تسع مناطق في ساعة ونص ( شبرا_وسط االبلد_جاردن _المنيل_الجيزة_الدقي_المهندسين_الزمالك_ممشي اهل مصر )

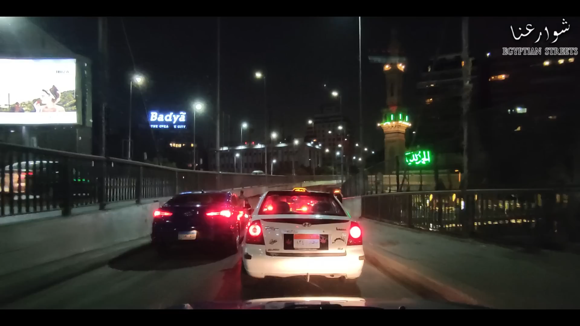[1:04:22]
احنا ننزل على طول على ستة وعشرين يوليو اشكرك من كل قلبي لعبادك حلوة اشكرك على المهود الازل يتبزل والف شكرا الله يخليك واسد ابراهيم شكرا لكل زوءك فين رايح الان انا تلوقتي نزل على شارع ستة وعشرين يوليو الزمالك وطريبا في حفلة الساقية على ما اعتقد ان انا شاهد ناس جدير قوي تحت جمعة عباب بكر عبدالاجر بيقول لي معاك للصبح الله يقال البسط للوقت شكرا لك
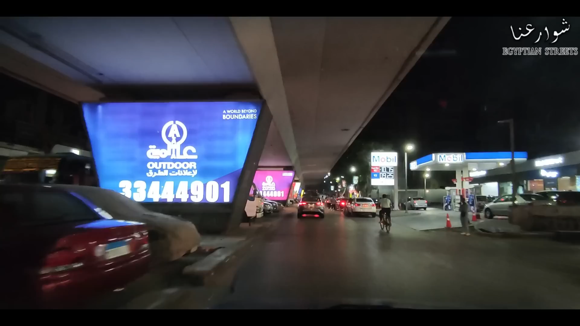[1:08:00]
هنطلع لك كبري. تحفاء. ايه? تحصلوا في شارع طاعة حسين. كنت اه طبعا عارف. ده تمانية طاعة حسين ده قريبا. ستة او تعنوانه ستة او تمانية شارع طاعة حسين. فكره كويس البندو ده اه. خلينا نطلع تاني بقى على كبري خمستاشر مايو. على فكرة كل الطريق اللي احنا مشيناه من تحت ده. الزمالك ستة وعشرين يليو كان ممكن نمشي من فوق على الكبري على طول الناس اللي عايزة تختصر. لكن احنا مش عايزين نختصر. احنا عايزين ندماشي. فاتطرينا ان احنا نمشي من تحت.
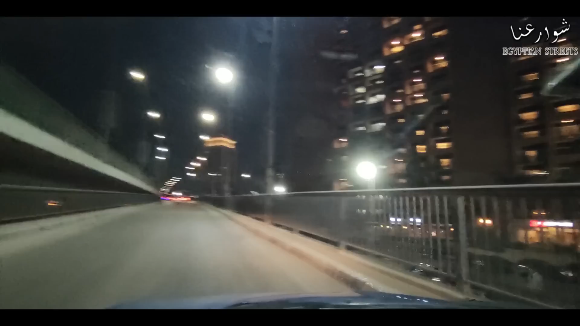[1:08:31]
في عاليمين هنا فوندو الماريو. في في الوش مبنى عزارة الخارجية داينة اهو. على مات المشهورة جدا على الكورنيش. كبري خمستاشر مايو بقى طبعا يعني من الكبار اللي مش دايما يكون عليه ناس يعني او كده.